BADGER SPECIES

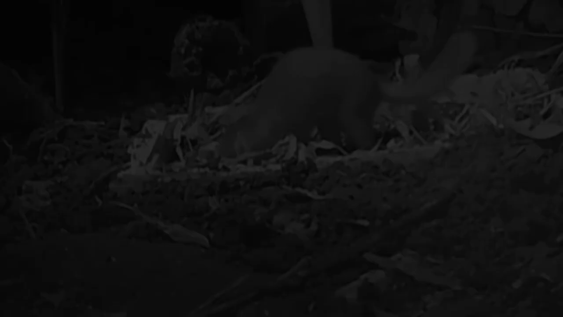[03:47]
The ferret badger is a member of the mustlete that looks like a cross between a ferret and a badger.
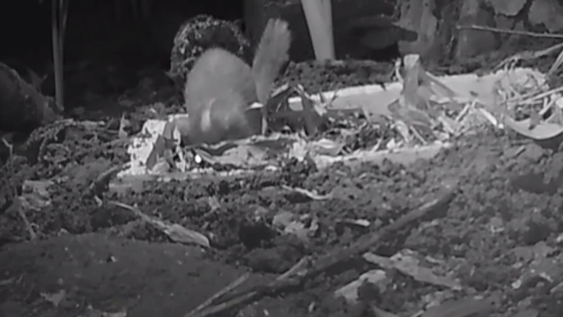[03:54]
With an average length of 1 to 1.4 feet and weight up to 6 pounds,
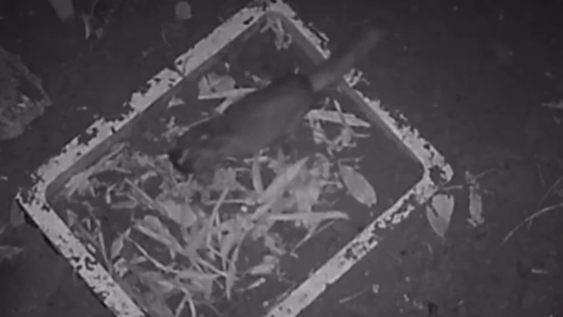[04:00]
its small size and thin shape is reminiscent of a ferret. They also have white facial markings and a stripe down their back, traits seen in many badger species.